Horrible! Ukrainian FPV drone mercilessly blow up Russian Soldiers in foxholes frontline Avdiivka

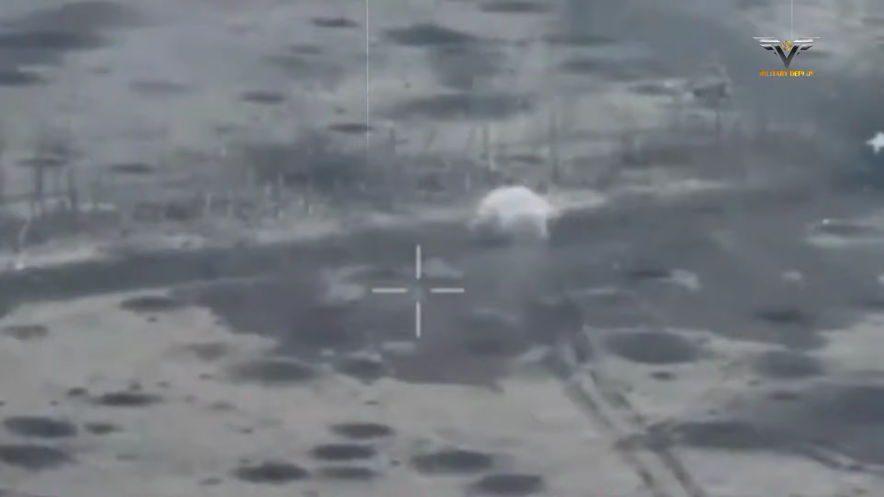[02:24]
and the crew was forced to get out and try to find cover.
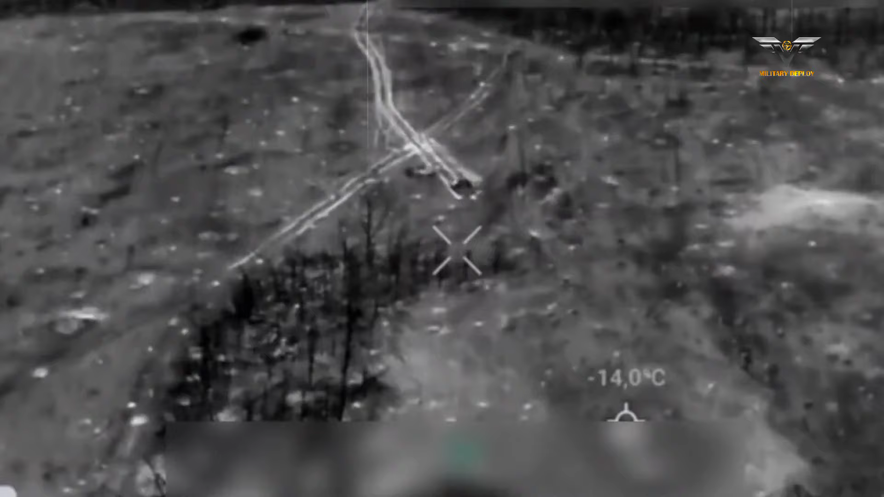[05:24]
On screen: spot -14.0°C
The footage shows how on one of the fronts, a Russian infantry fighting vehicle is likely transporting troops.
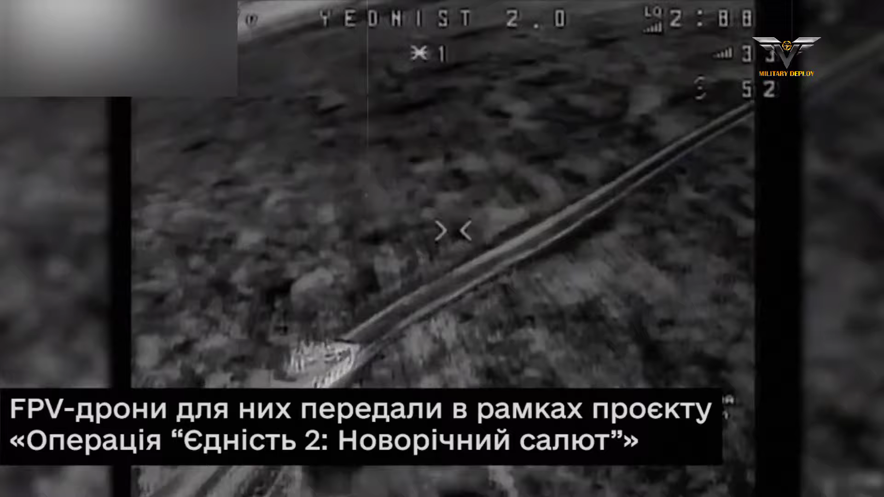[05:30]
The FPV drone operator spots the IFV and chases it behind it.
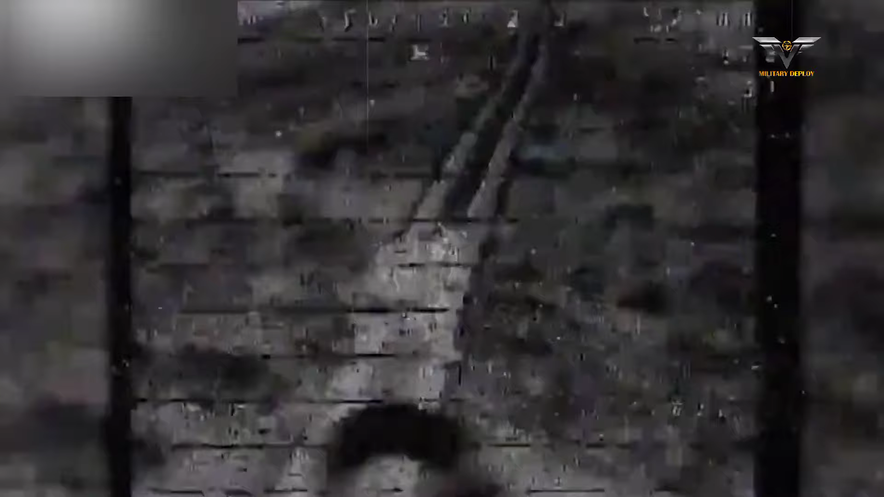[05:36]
After that,
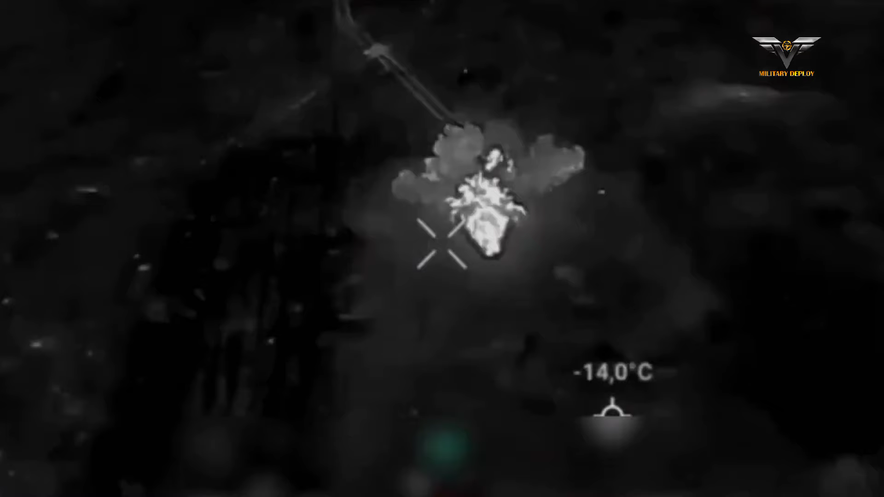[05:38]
On screen: spot -14.0°C
another Ukrainian drone recorded the results of the attack and then the Russian IFV caught fire.